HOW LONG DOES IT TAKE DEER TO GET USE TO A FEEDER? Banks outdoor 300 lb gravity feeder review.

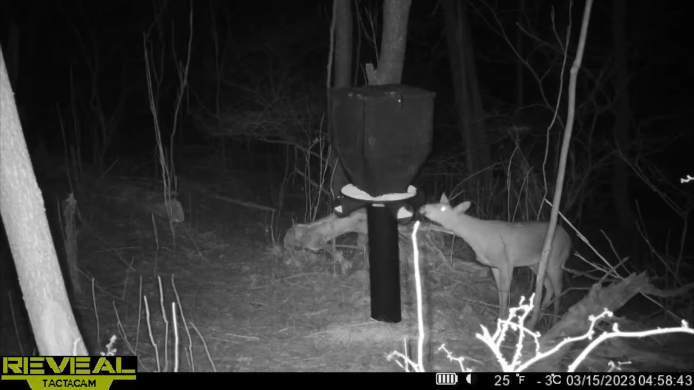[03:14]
of it the 15th here I didn't have really any action the 14th to 15th they just kind of smelled it and moved on here
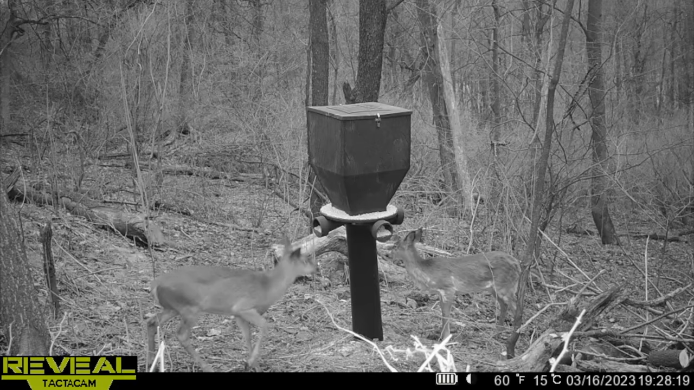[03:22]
it is the 16th this is a pie ball yearling that I watched all year I nicknamed him Jim and he was actually the first one to take a bite out of the feeder and that was on the 17th so that